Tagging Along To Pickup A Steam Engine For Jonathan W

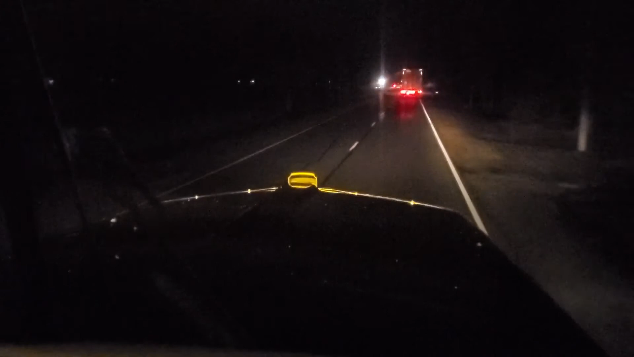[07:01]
well we're back in north carolina and as you can see it's totally dark now we ain't got much further to go